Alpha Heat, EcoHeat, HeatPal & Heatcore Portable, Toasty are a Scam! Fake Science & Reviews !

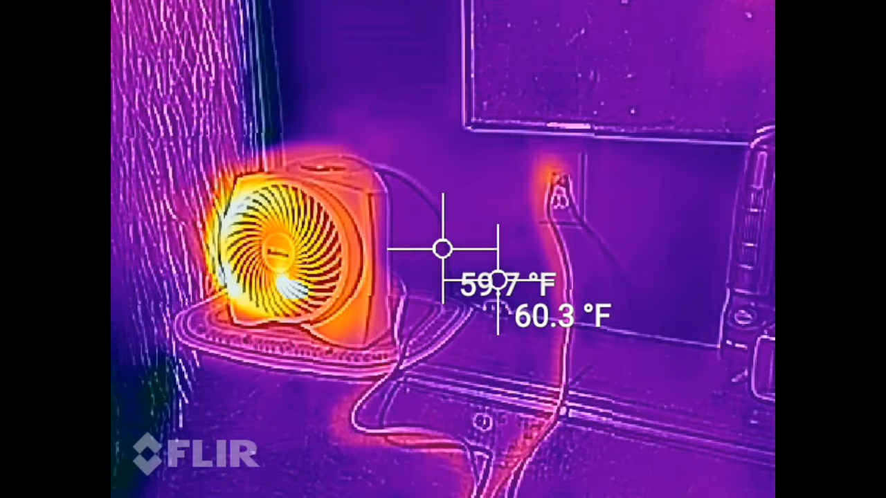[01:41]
So here is a space heater running in my apartment. As you can see,
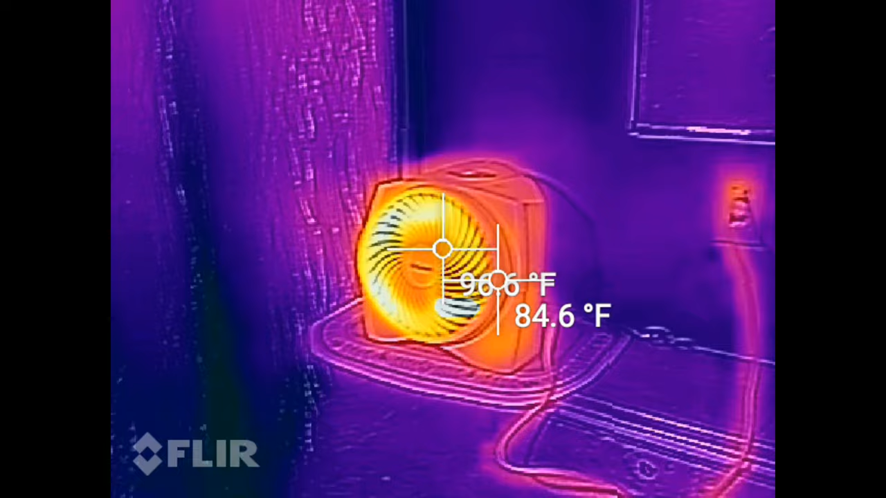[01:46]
it's about 100 degrees coming out the front of the heater and the cord after a minute or so is already up to 86 degrees.
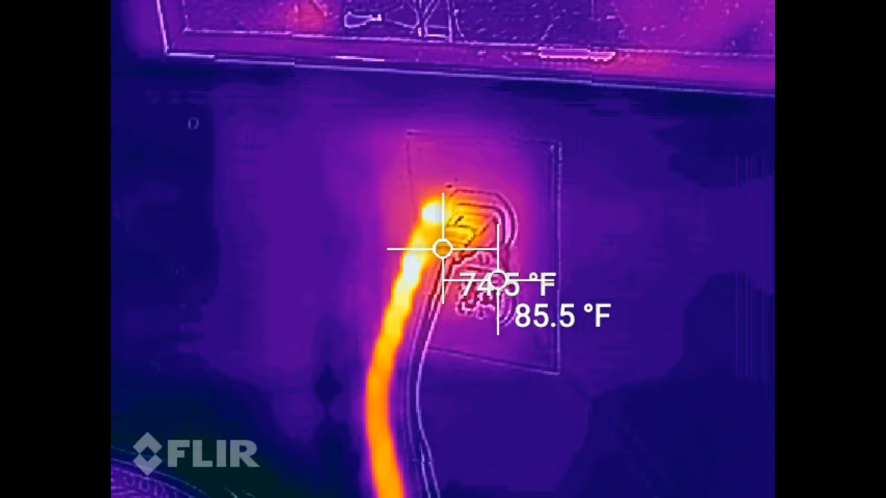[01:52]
This is showing what is going on inside the walls as well.
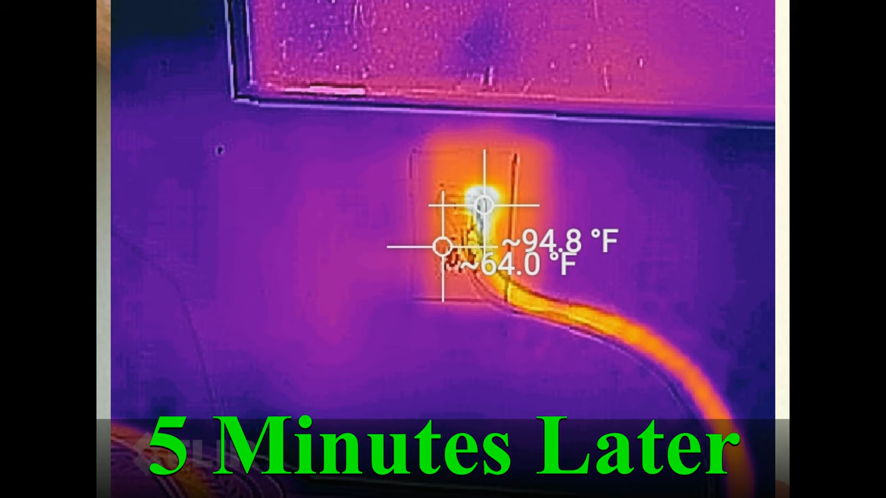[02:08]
You don't know if you have one connection at the wire nuts or in the box or somewhere else that is causing a lot of resistance that's going to get a lot of heat over time.
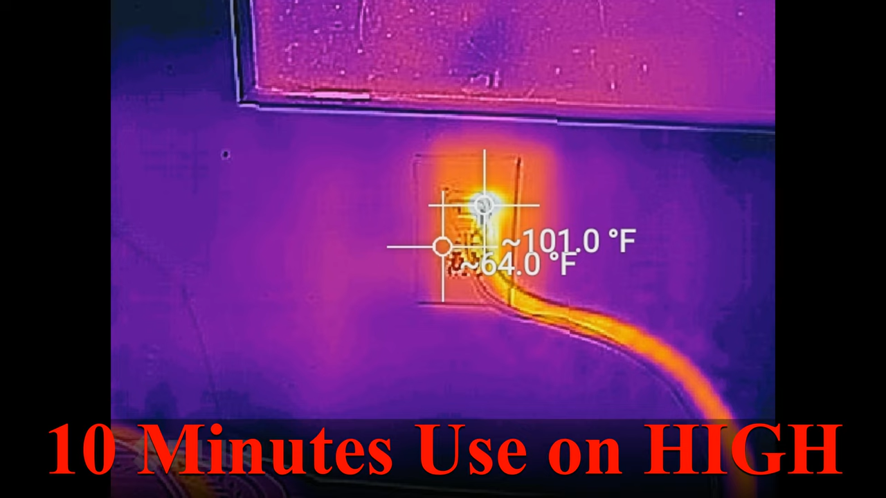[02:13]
Now you can see 10 minutes later, it is already up to 101 degrees and that's at the plug that's designed for this. Okay, in one part of the video, it says that do not accept any substitutions.